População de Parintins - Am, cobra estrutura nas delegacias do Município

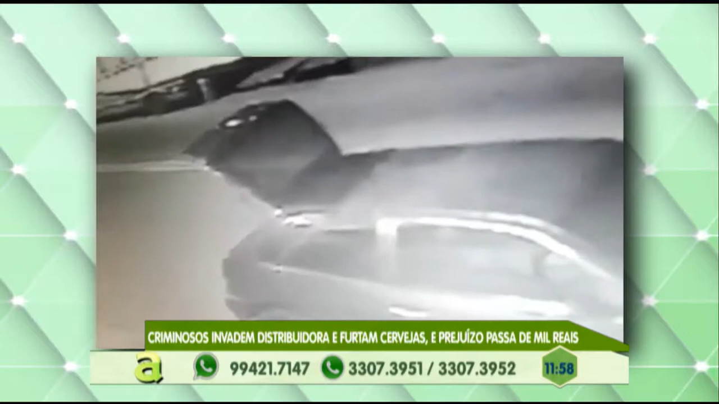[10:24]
o estabelecimento comercial estava fechado quando os criminosos chegaram em um veículo Gol Vermelho e, em seguida, já arrombaram aqui a porta da distribuidora. Eles abriram o porta-malas do veículo e encheram com caixinhas de cerveja. No total, foram mais de 100 e também caixas de refrigerante e uma caixa de som também, avaliada em 400 reais. Segundo informações da polícia, logo depois que eles cometeram esse crime de furto, eles fugiram nesse veículo e não foram mais localizados,